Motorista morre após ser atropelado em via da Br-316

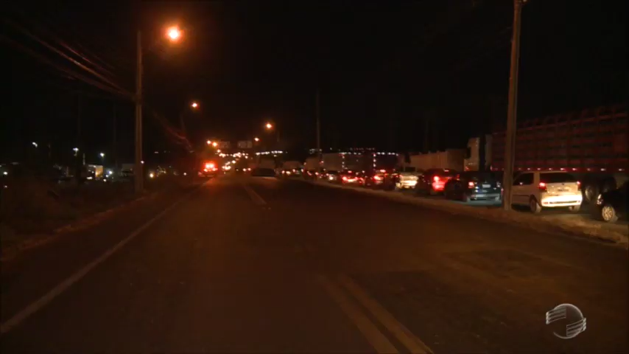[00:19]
O acidente ocorreu no começo da noite, no trecho urbano da BR-316, próximo à ponte da Tabuleta.